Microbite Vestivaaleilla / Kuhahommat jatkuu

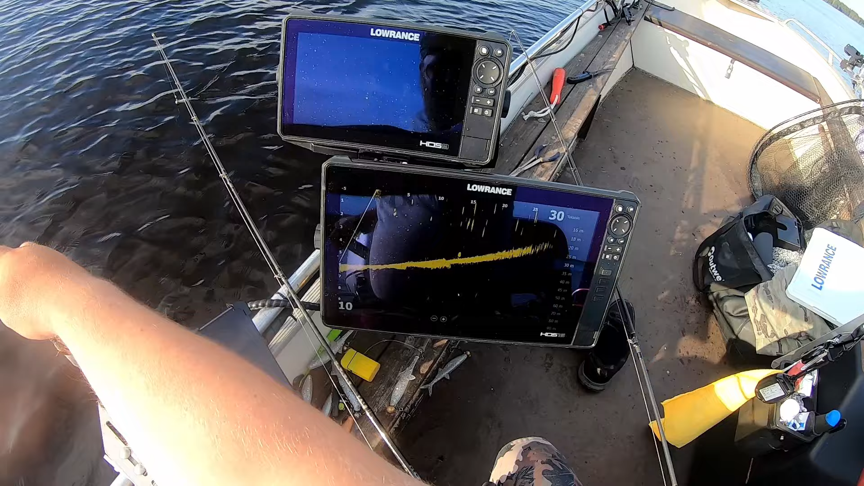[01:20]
Siinähän tuo on. Mennään tuohon tähän näin. Tämä on aika hyvä. Voi olla kyllä tuota haukikin, mutta epäilen, että mä oon kuhaa. Katsotaanpa, en tiedä näkyy. Eikä mukaan nähdä. Ihan viereen tipahti. Voihan se olla, että se tipahti sitten pikkusen väärälle puolelle. Nyt tuo ui vastaankin. Nyt tulee. Hyvin tulee. Katsotaanpa nyt.
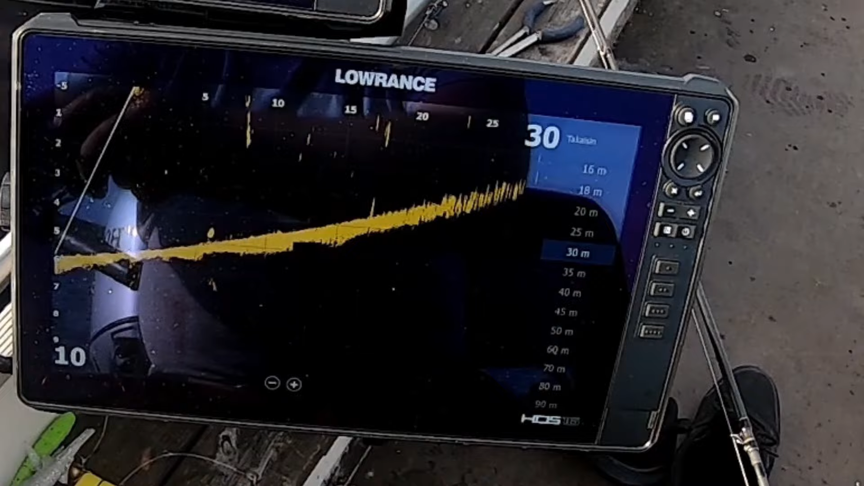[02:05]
Vielä uusi. No nyt kyllä tulee ainakin kohalle ja noka ette. Nyt! Joo, oli. Oli kuha. Kyllä, siinä on muuten toinen tuossa alla.
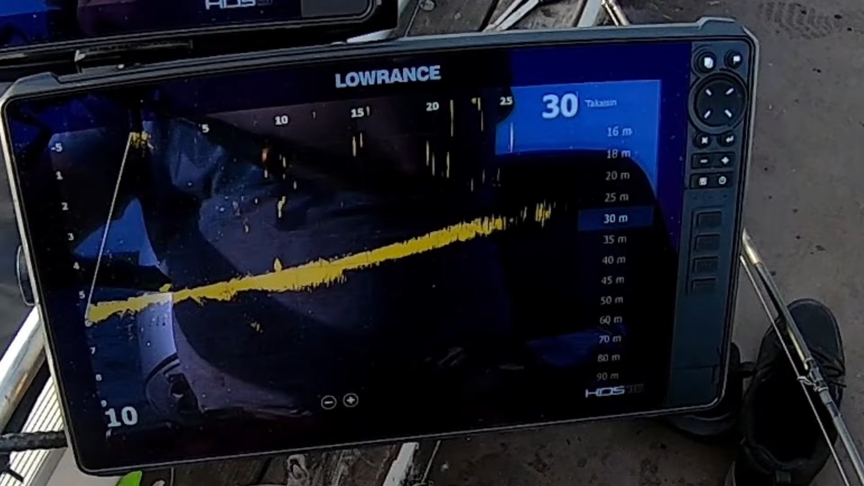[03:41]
Joo, ei osunut. Kymppi. No nyt tulee tosi nätistä. Otetaan tuosta pikkusen lähemmäs ja
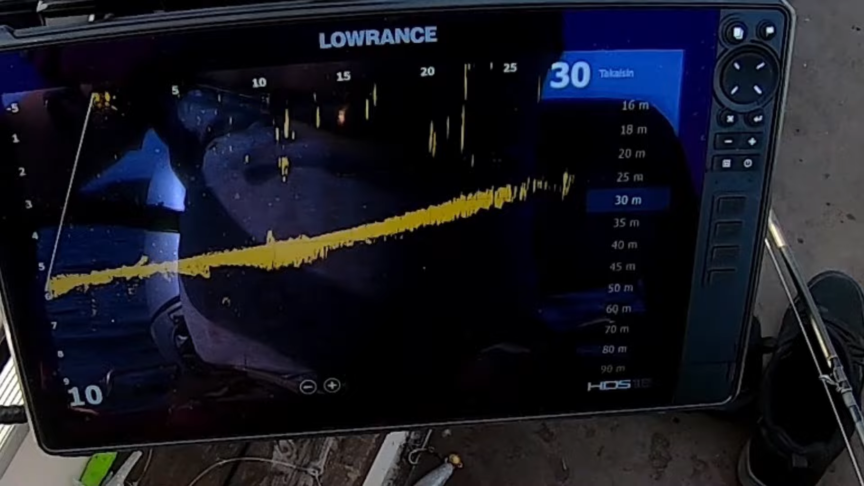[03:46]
tiputetaan siitä. Kyllä, aika nätistä.
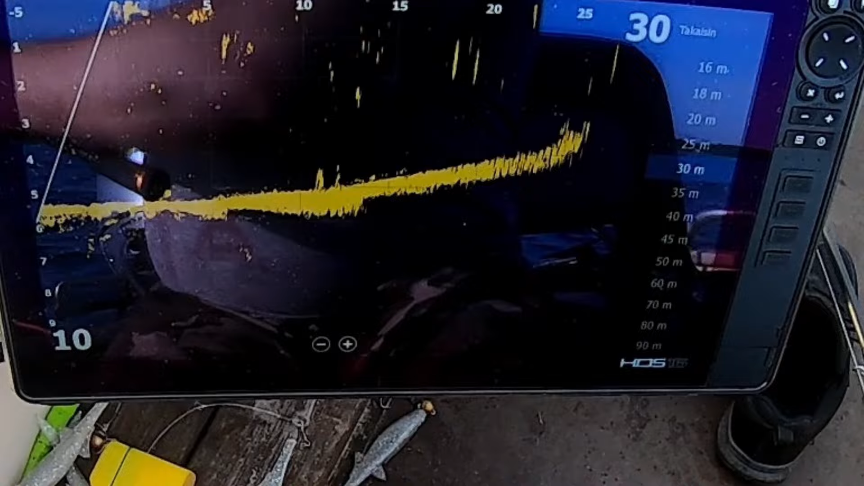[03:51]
En tiedä näkyy kameraa. Tuossa on jiki. Siinä oli kala. Iski heti, kun tuli tuohon näkökenttä.
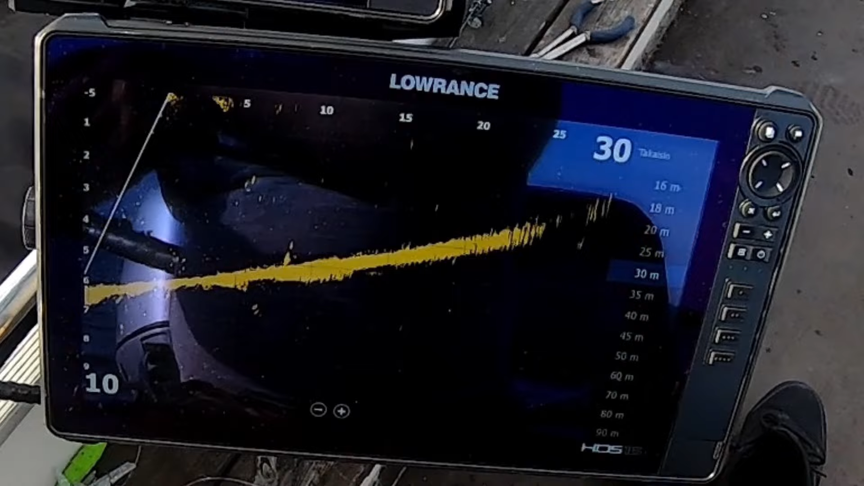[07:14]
Ei kiinnosta. Heitto kyllä meni tosi hyvin. Se on siinä. Ei oo kovassa liikkeessä. Minä heitän uudelleen. Vähän lähemmäs siitä.
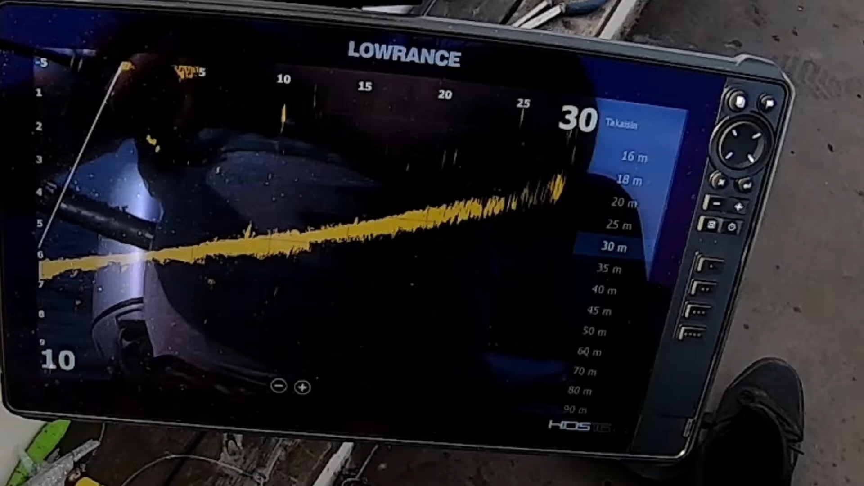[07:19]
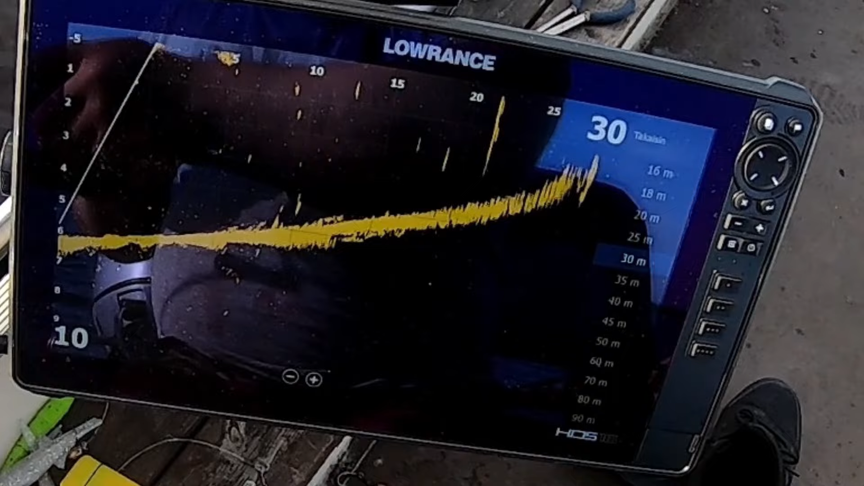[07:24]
Siinä. Nyt näki.
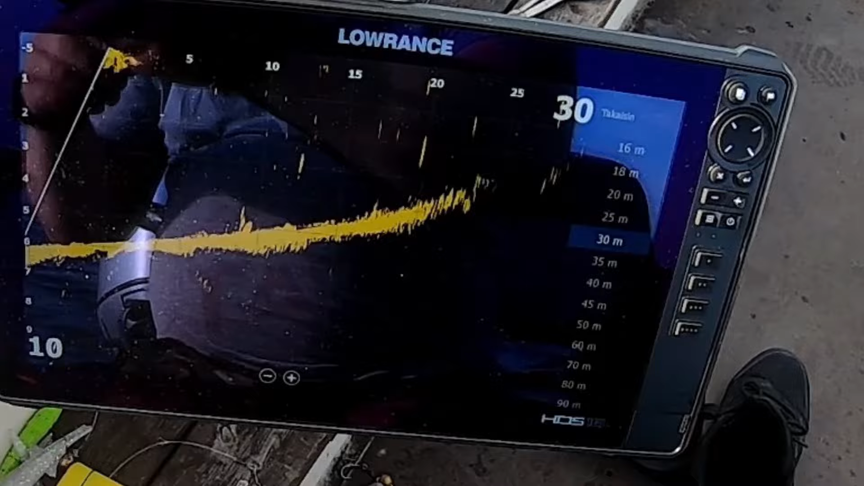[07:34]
Nyt lähti seuraamaan. Nyt iski. No on se. Aika lähelle 50. Ei ihan. Mä oon vähän pienempi.
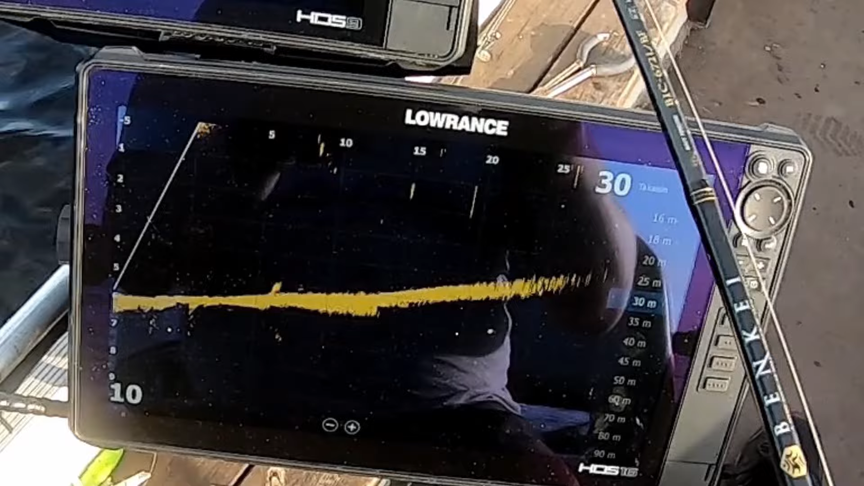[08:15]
No aika lähelle. Tipuppa siitä.
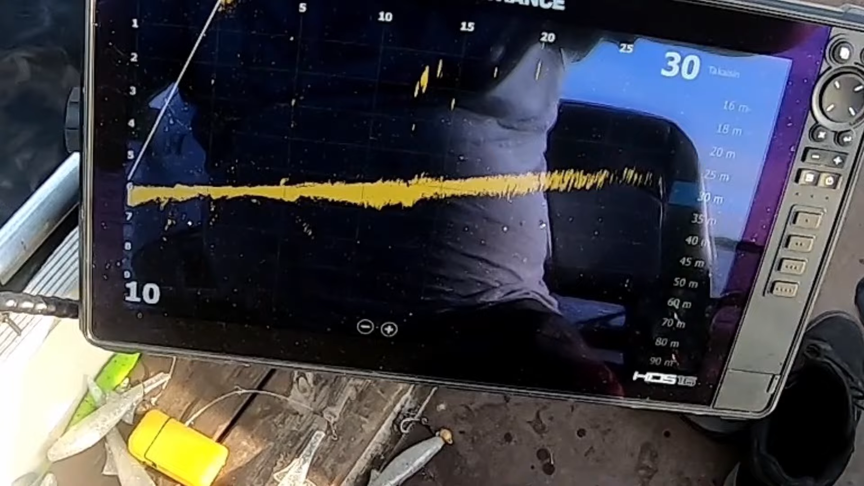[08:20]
Mulla aina eka heitto lähtee tuosta vauhdista. Nyt näki. Iski. Kyllä. No en tiedä. Ei. No on se aika lähelle 50.